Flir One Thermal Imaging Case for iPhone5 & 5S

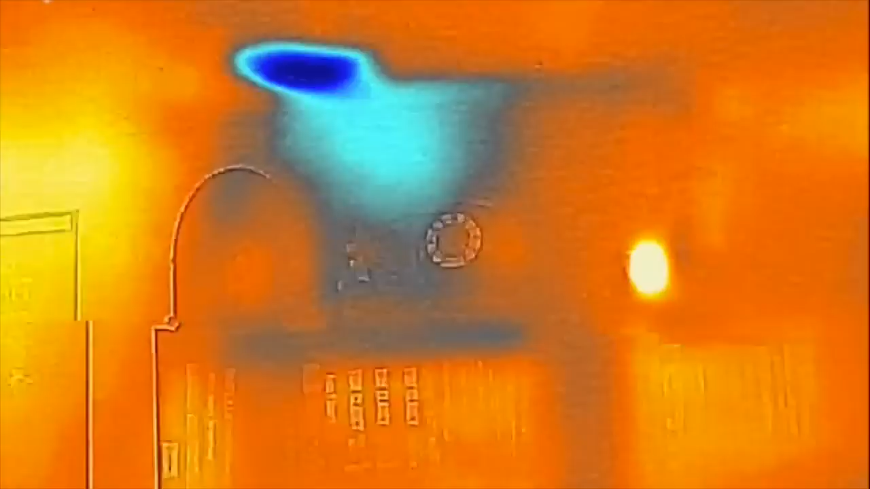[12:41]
Then we've got arctic, which it'll really emphasize the cold a little more.
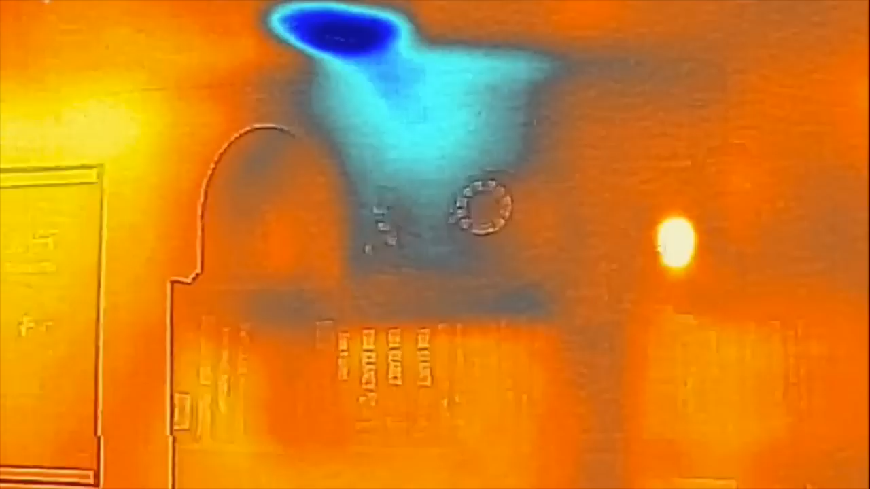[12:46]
And then contrast, not a whole lot to use that one for.
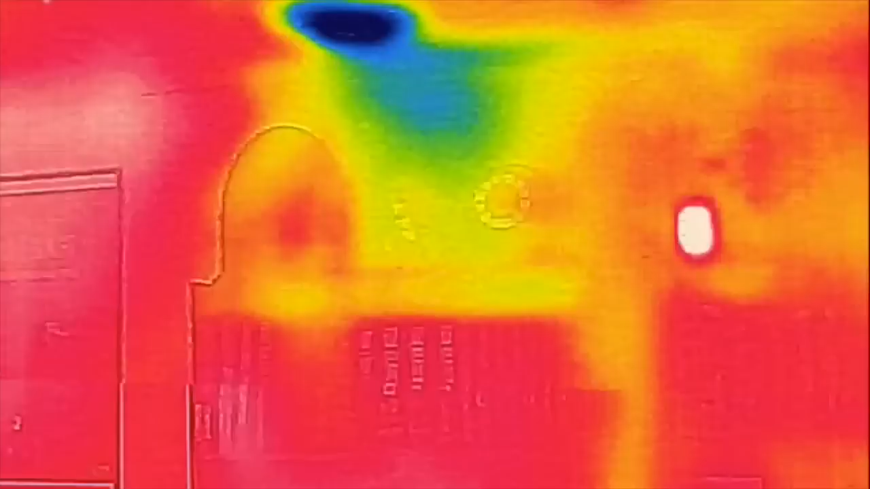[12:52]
And then finally, there's a rainbow setting and a gray setting, which we've just gone to gray here.
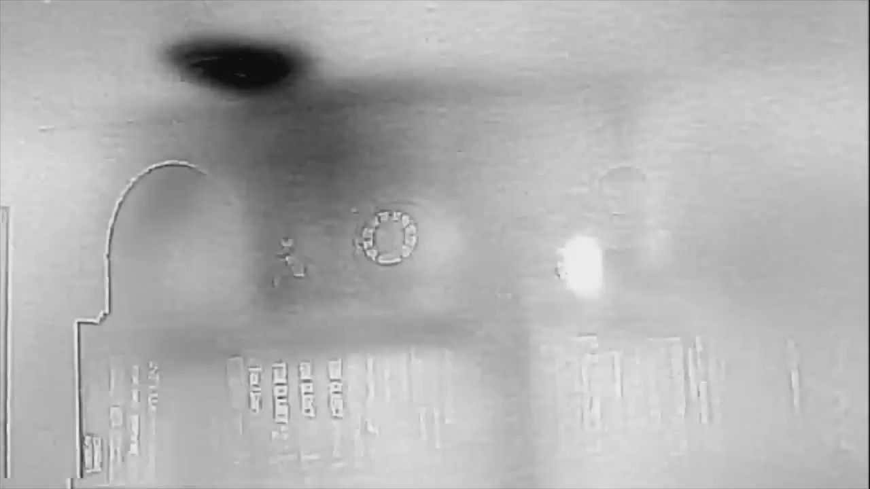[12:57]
And then we'll go back to the iron setting, which basically shows this is kind of the default and shows it really good.
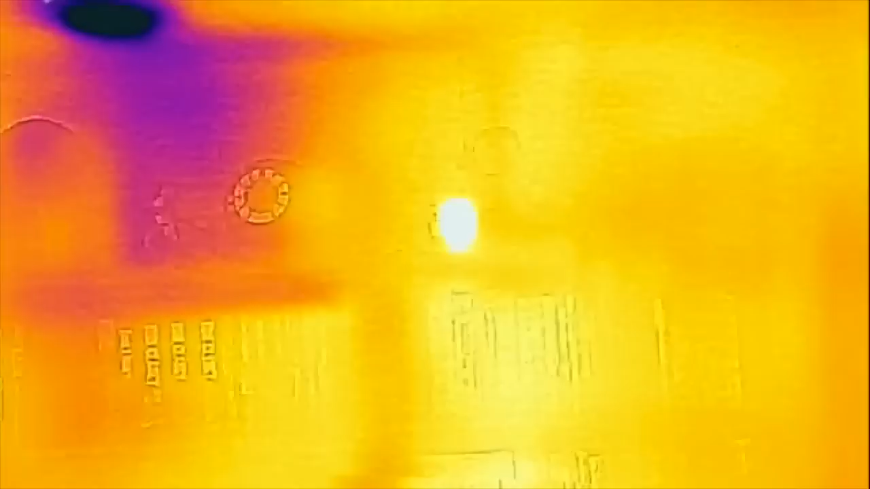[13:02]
So, anyway guys, this is just a quick overview of the FLIR